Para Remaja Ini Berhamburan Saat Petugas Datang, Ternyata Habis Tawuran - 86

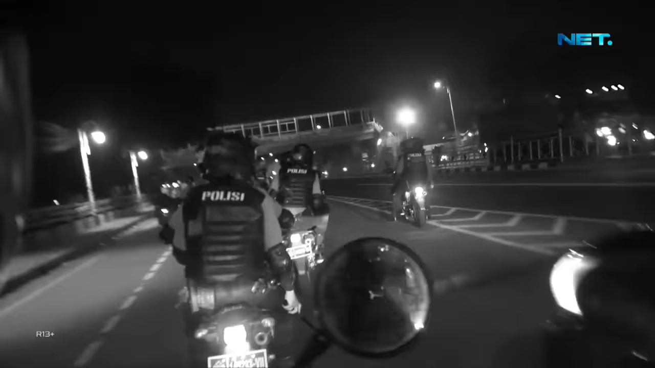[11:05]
kejahatan malam seperti tawuran remaja, begal, dan street crime. Saat kami melakukan patroli, kami mendapatkan informasi dari masyarakat
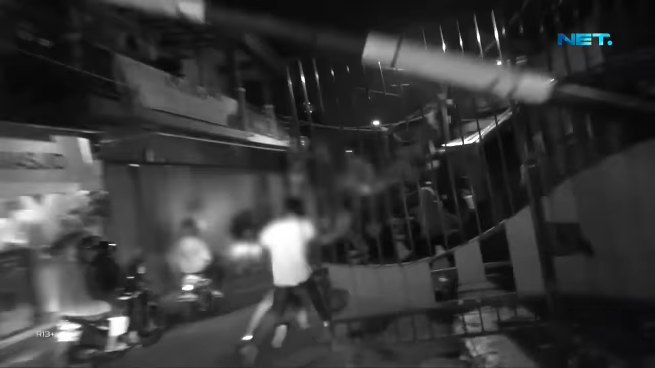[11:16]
ada dugaan tawuran di daerah Tebet. Tim pun langsung menuju ke TKP dan mendapati
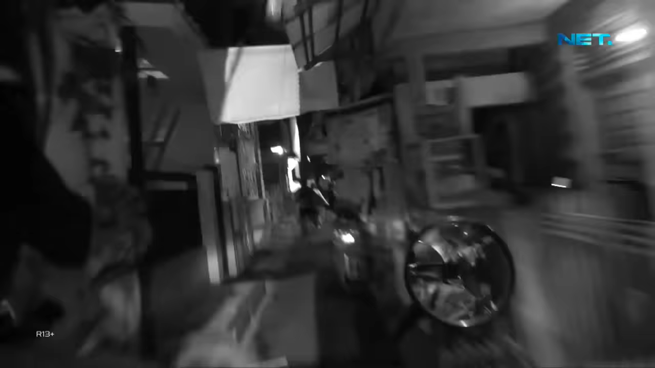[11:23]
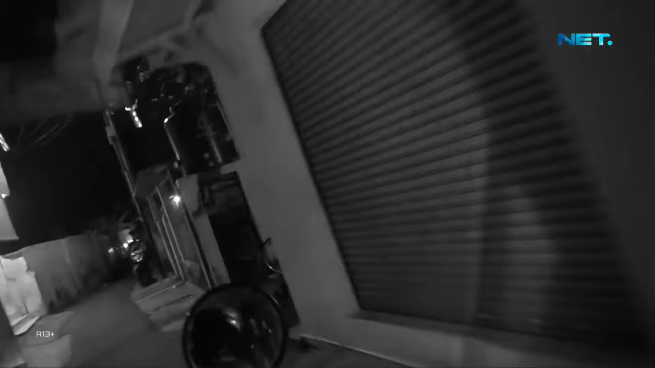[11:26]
segerombolan anak-anak muda yang akan melakukan tawuran melarikan diri. Tim pun melakukan pengejaran dan kami pun berhasil